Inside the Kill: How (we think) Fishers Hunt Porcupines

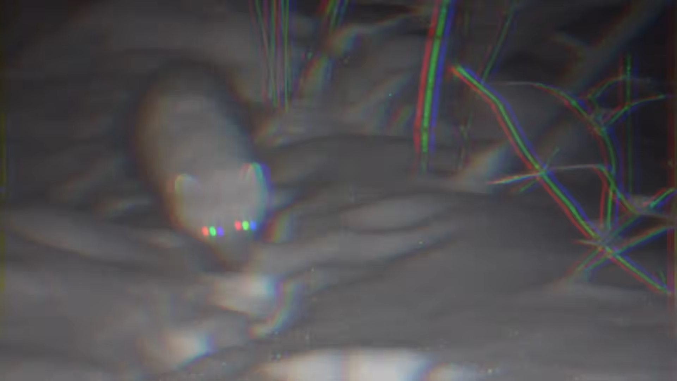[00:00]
A fisher attacking a porcupine must be one of the most incredible predator-prey interactions ever.
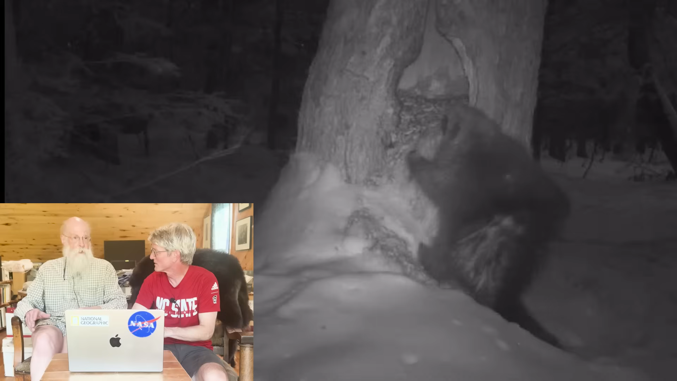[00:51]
And the fisher had to keep the porcupine from going into the den tree because that was safe.
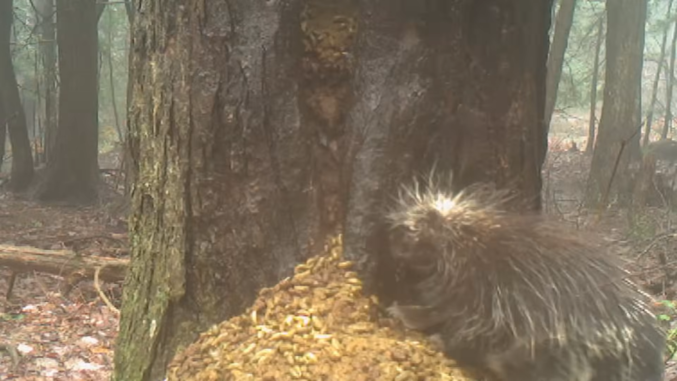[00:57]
A porcupine goes into a den tree that's a hole at the base of the tree. A porcupine is in there with its back and quills facing out. Fisher can't do anything. Yeah. In the wintertime, porcupines spend most of the day in their dens where they're safe. Mom's in there and baby's complaining to get in.
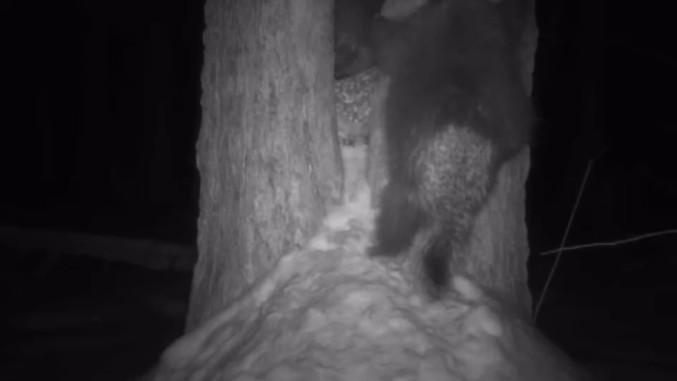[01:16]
Might be. The youngsters stay with the mother for a long time. He's checking it out.
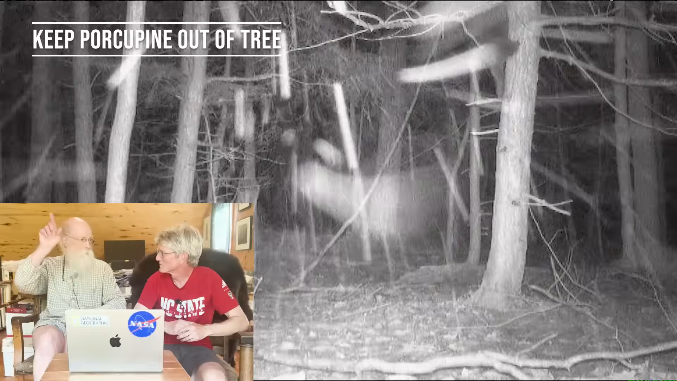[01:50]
So if a fisher climbs the tree and goes out, there's a porcupine facing out with, again, its back.
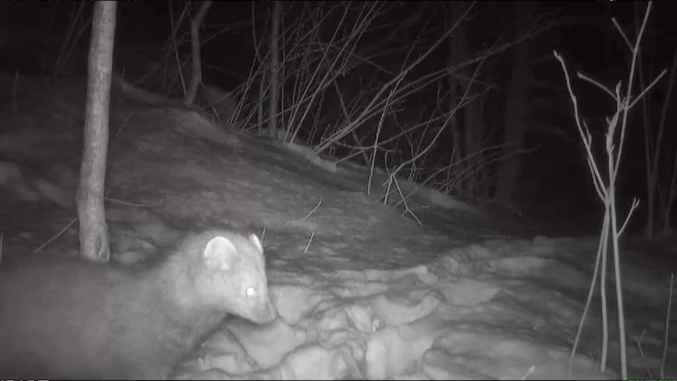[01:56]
Right. So it's safe. So it's safe. Yeah. Yeah. So the fisher has to get it on the ground between the feeding tree and the den tree. So that's exactly where I ran these cameras.
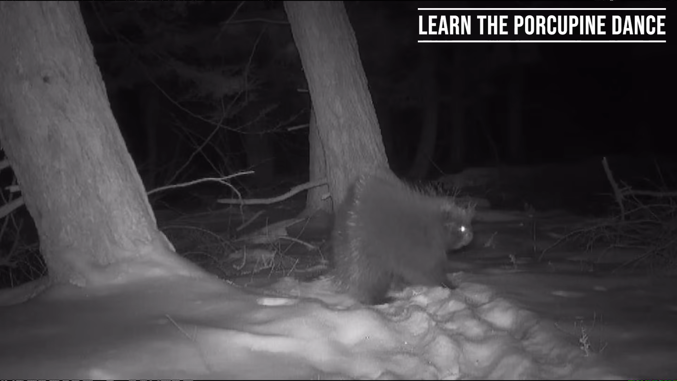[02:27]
Well, that's important maneuver for them to keep
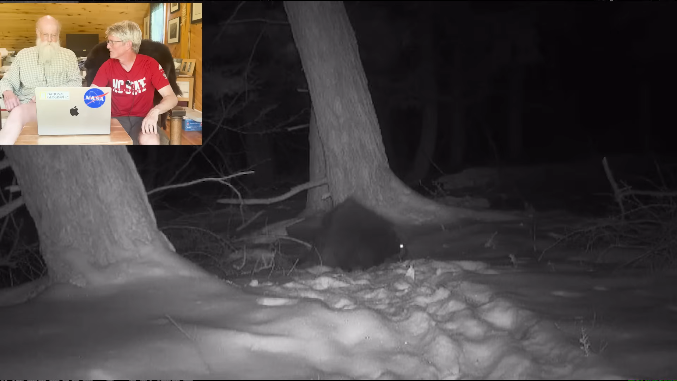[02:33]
the tail faced towards a fisher. Right. So if a fisher was coming in, they would be able to basically, they have to protect their head.
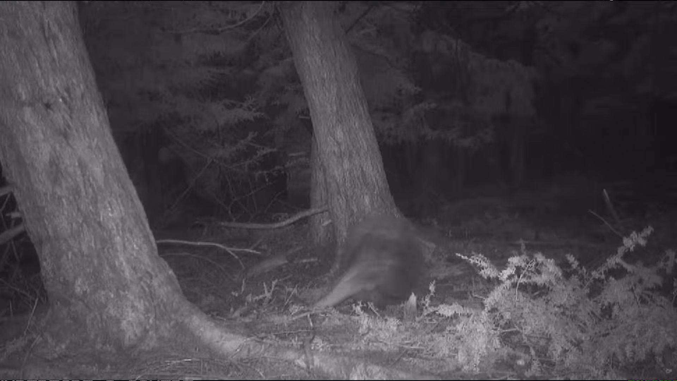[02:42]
Yeah. And if they can't get into a hole, then spinning is the way you protect your head. Yeah. Yeah. You keep the tail faced towards the fisher. And if the fisher changes direction or starts to jump in towards you, you've got to be able to spin fast.
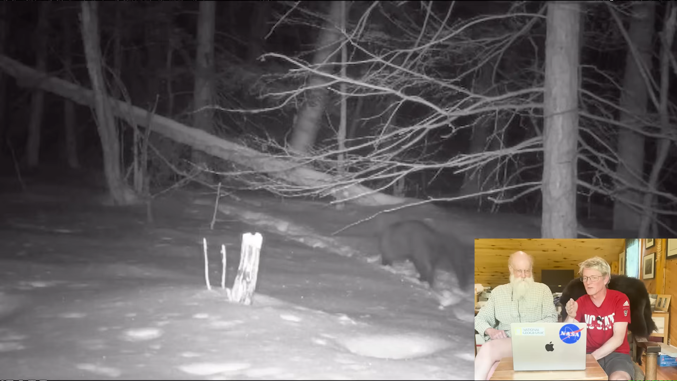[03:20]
It seems like they're hitting the spots at speed and just kind of flying through. Well, they've got to catch them on the ground, right? Yeah. They've got to catch them on the ground. They're running through and if they see a porcupine there and it runs away, then they, you know, they see the motion, then they go after it.
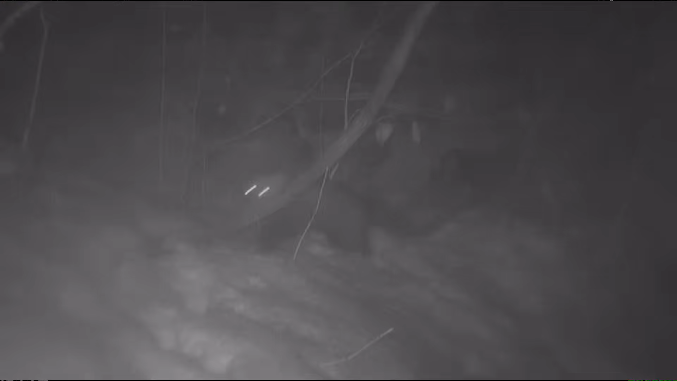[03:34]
But they, they don't spend a lot of time, like some clips really spend some time.
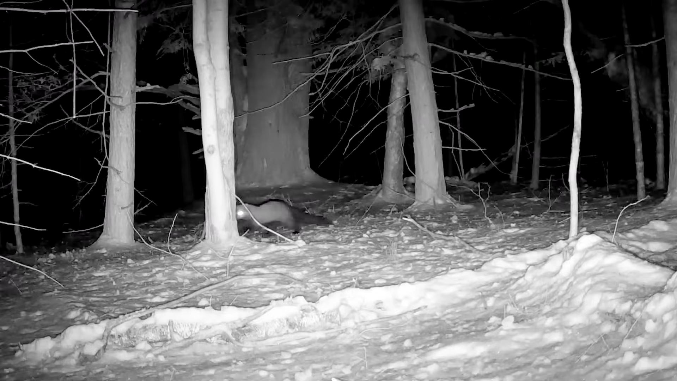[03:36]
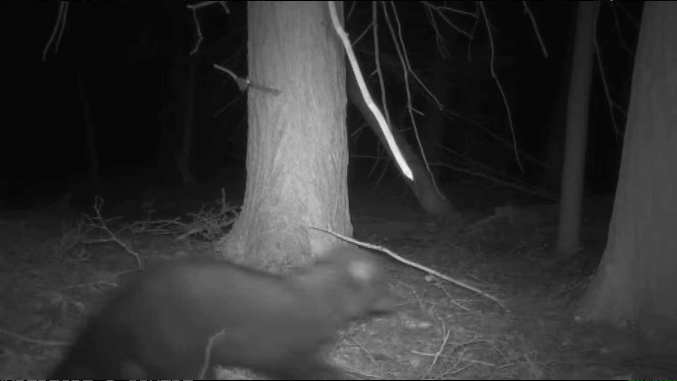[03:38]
But a lot of this, as you can see, it's just like a fly-by.
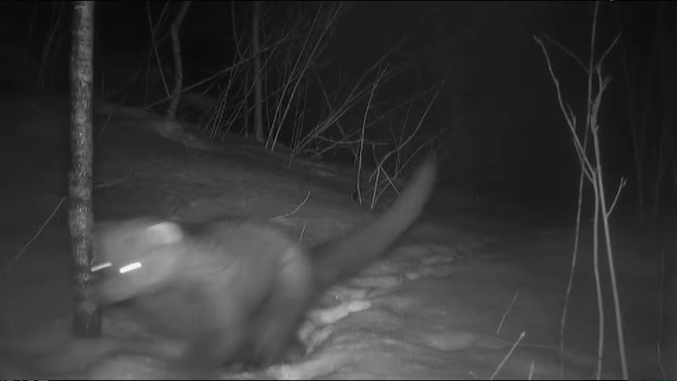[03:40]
They're not like sniffing around a whole lot. It's like they seem to be able to determine pretty quickly if there's a porcupine on the ground or not.